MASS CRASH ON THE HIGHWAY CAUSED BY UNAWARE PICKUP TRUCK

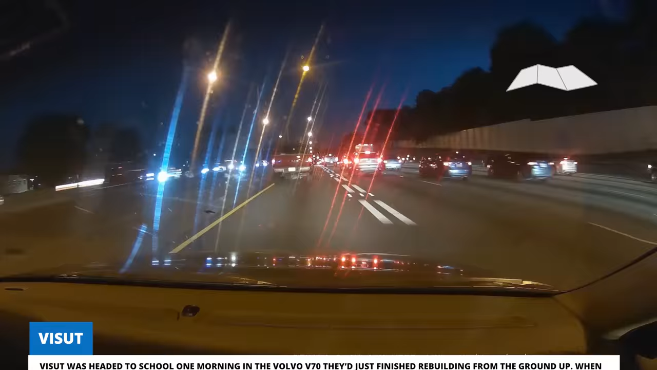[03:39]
Visut was headed to school one morning in the Volvo V70 they'd just finished rebuilding from the ground up.
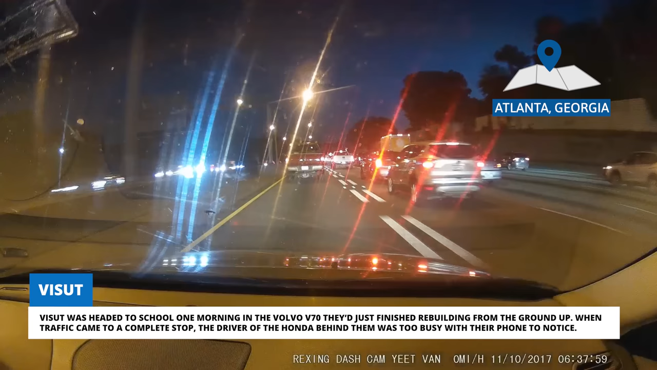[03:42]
When traffic came to a complete stop, the driver of the Honda behind them was too busy with their phone to notice. Jumpin'!
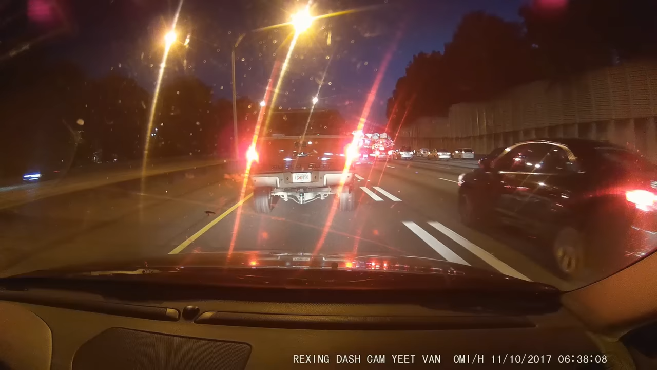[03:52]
Honda bumped!
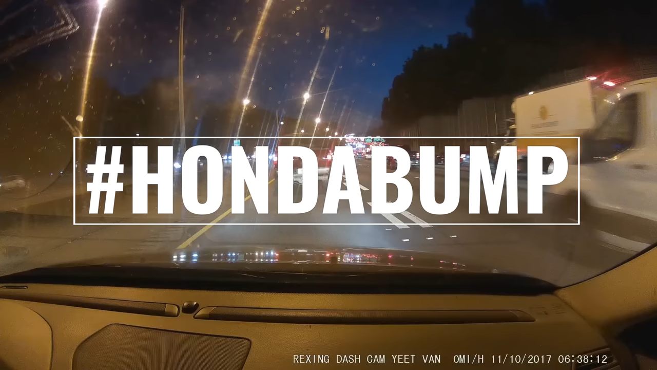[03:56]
Honda bumped! The Honda impacted Visut's car at 55 miles per hour, bending the frame and jamming the rear doors shut.
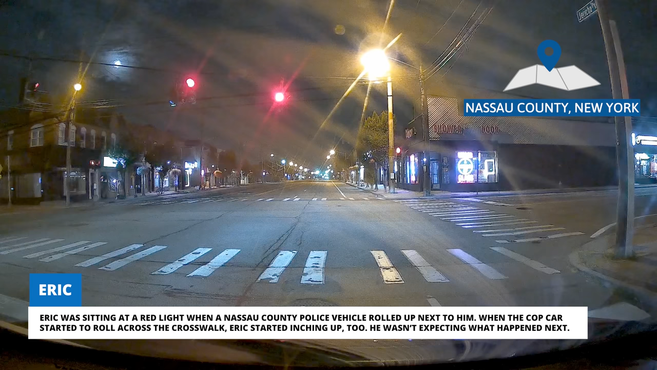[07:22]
Eric was sitting at a red light when a Nassau County police vehicle rolled up next to him. When the cop car started to roll across the crosswalk, Eric started inching up too. He wasn't expecting what happened next.